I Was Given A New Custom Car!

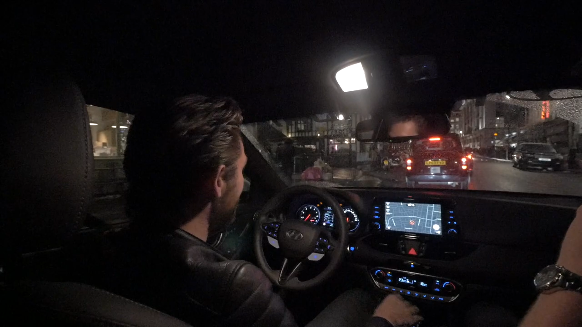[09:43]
So, we've now returned from YIANNIMIZE. On the way back into London has been delightful compared with the way out because we're basically going against the grain, the opposite direction of everyone else who is leaving London. So we've nicely flowed back into town. And we've decided to go like really central. So we're about to pop out onto Regent Street. I believe that the nation deserves to see this car in all its glory.
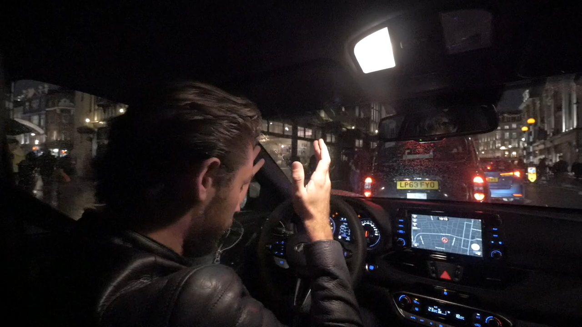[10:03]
So we're going down one of the most crowded roads in London. I think already, it is late night shopping because it doesn't feel it, but we are approaching Christmas,